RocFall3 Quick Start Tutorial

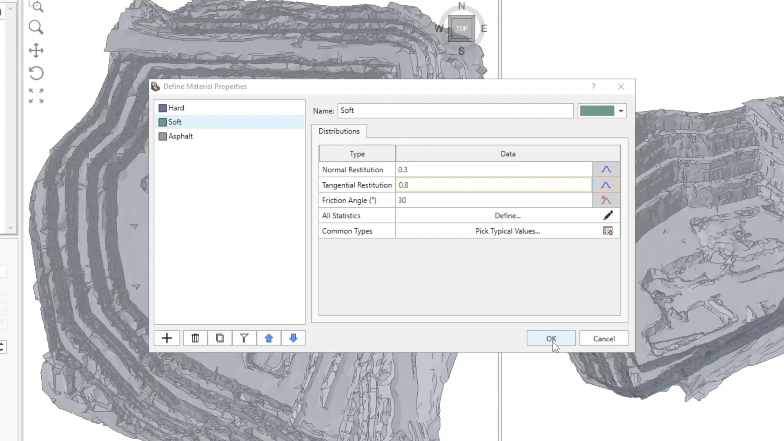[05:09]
Keep the Friction Angle at 30 degrees with no distribution. Click OK. Select Materials, Add New Material Region. You'll notice that we're on the Material Region tab in the left pane. Select the Soft Material property and click OK.
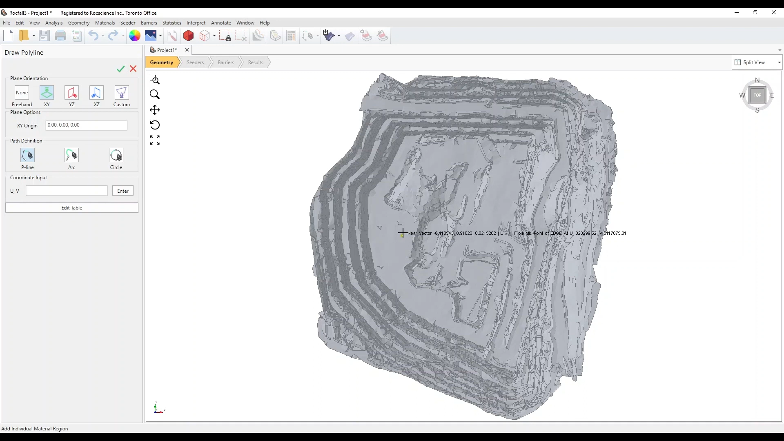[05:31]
We're now in the Draw Polyline mode for defining the polygonal region with the Soft Material assignment. Roughly trace around the bottom of the pit. When you're done, right-click and select Done. The screen should look like the following. Click on the Edit Geometry button, and you can see the points that define the polygon.
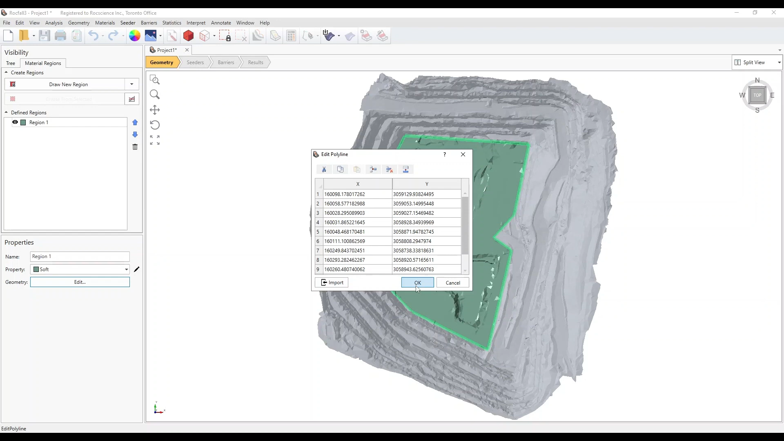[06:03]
Take note that the rest of the slope has the shading of the first hard material. By default, if no material region is assigned, the first slope material is used.
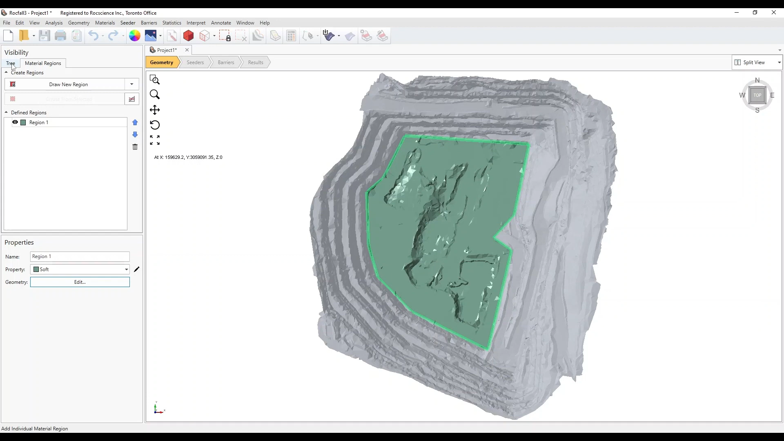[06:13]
Click on the Visibility Tree tab in the left pane to exit the material region's definition mode. Select the Cedar's Workflow tab.
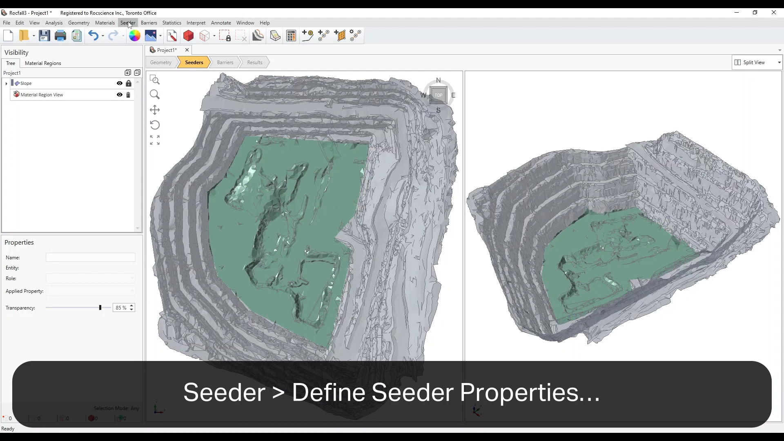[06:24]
Select Cedar, Define Cedar Properties. This opens the Cedar Properties dialog. For the first cedar, change the number of rocks to 200.
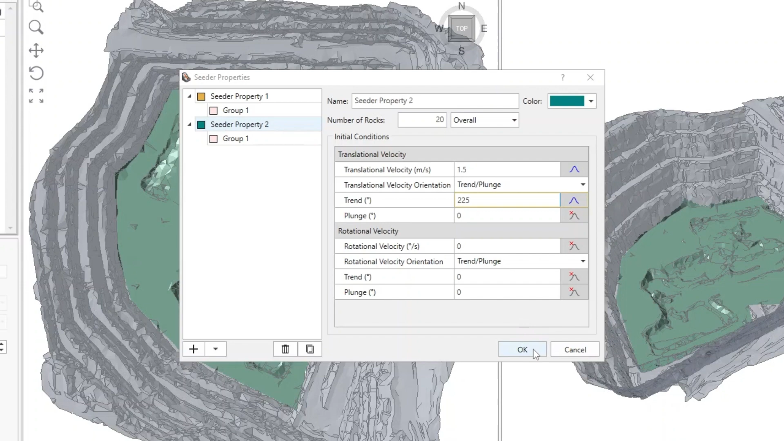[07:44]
Save and exit out of the Cedar Properties dialog. For this model, we'll add a line and a point cedar. Select Cedar, Add Line Cedar. The Add Line Cedar dialog pops up. Make sure the first cedar property with 200 rocks is selected for the property. Select Height Above Surface from the drop-down beside Elevation. Enter 5 meters.
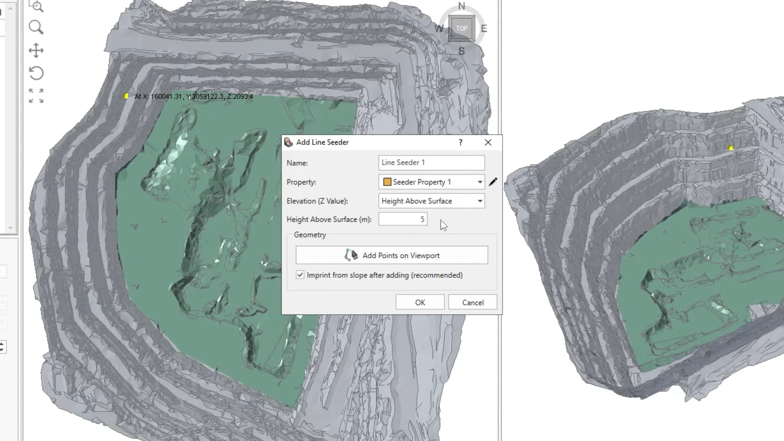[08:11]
Click on Add Points on Viewport. In the Top View, try to trace along the crest of the second uppermost bench on the left and lower left sides. When you're done, right-click and select Done. Click OK to save and exit out of the dialog. Now let's add the Point Seeder. Select Seeder, Add Point Seeder.
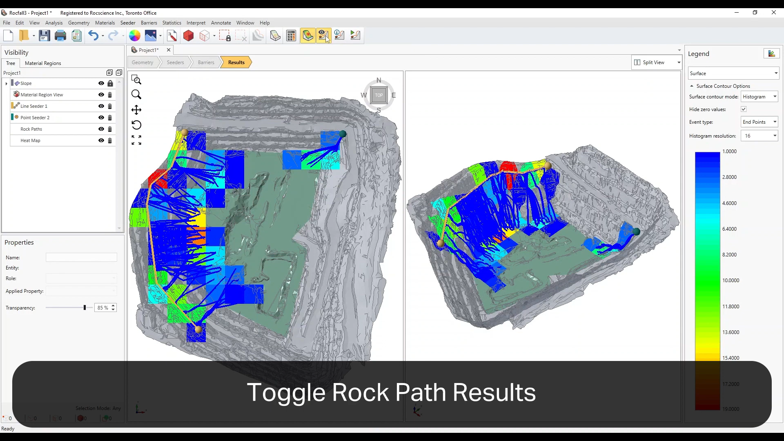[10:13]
There are two modes, Histogram and Heatmap. And the two data types are Endpoints and Impact Points. For the histograms, you can adjust the resolution of the squares projected on the slope.
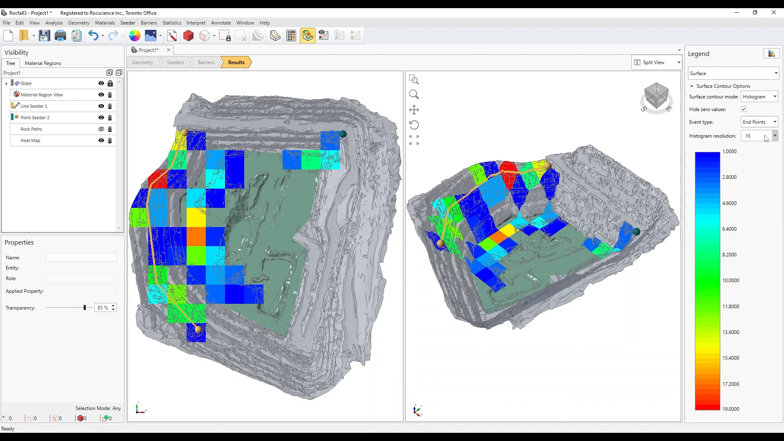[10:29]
It's a very helpful tool to see where most of the rocks end up on the slope. With the Impact Points Heatmap, you can see the contact points of the rocks on the slope.
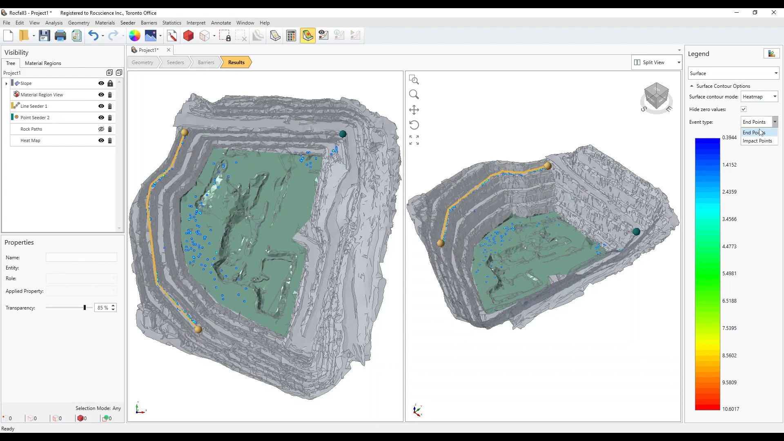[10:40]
Select Interpret Rock Path Information. If the option is disabled, you must have turned off the rock paths when looking at the heat map. Simply turn on the rock paths by selecting the Toggle Rock Path Results option in the toolbar.
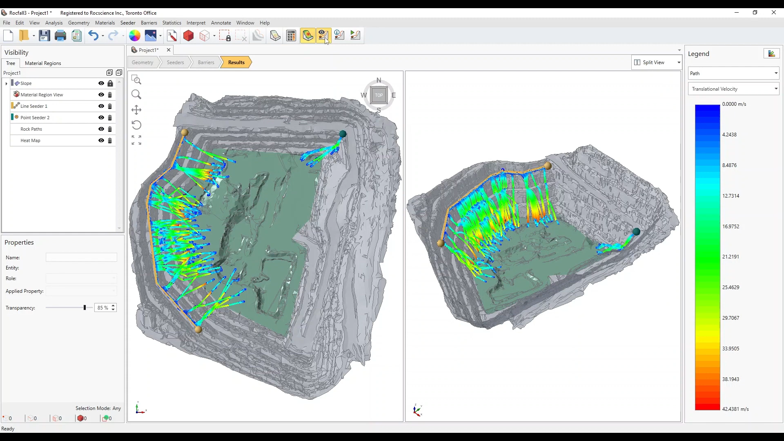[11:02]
Now select the Rock Path Information option.
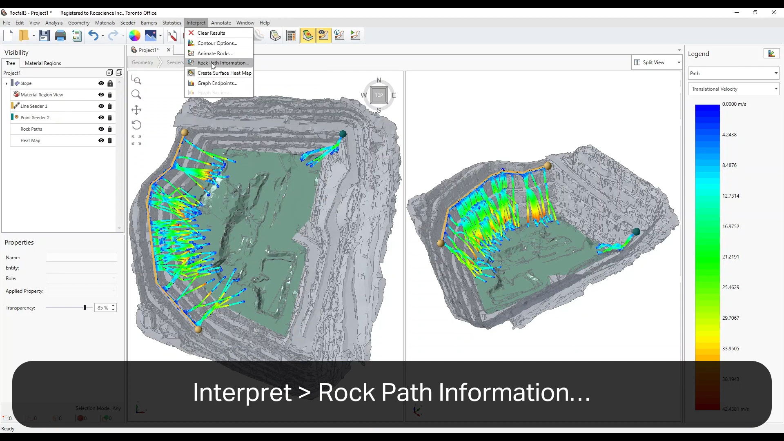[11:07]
Here you can see the tabulated summary of the path runs. You can sort and filter by any of the column headers. For example, click on the Max Kinetic Energy header cell and the table is sorted from lowest to highest. Click on the header cell again to reverse the sort from highest to lowest. Next, click on the filter icon in the seeder header cell. In the pop-up dialog, select Point Seeder Only.
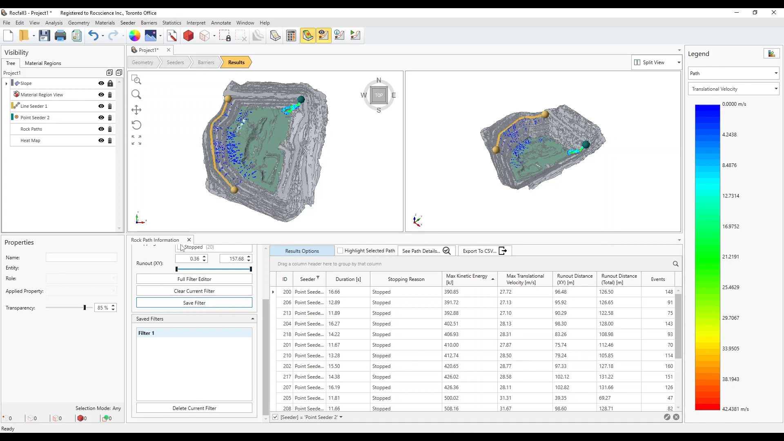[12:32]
Click on the Save Filter button at any time to save the current filter setup for later use. We'll leave it as an exercise to explore all the customizations you can make to this summary table and filters. A very useful feature of Rockfall 3 is the ability to animate rockfalls. Select Interpret Animate Rocks.
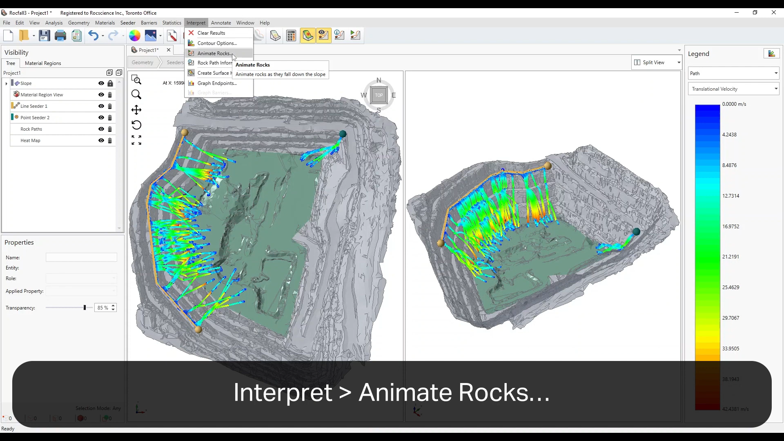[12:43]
Unlike Rockfall 2, with Rockfall 3 you have the option to animate one or all of the rocks at the same time. Boost your project efficiency with a 360 degree analysis of Rockfalls using Rockfall 3's powerful 3D capabilities.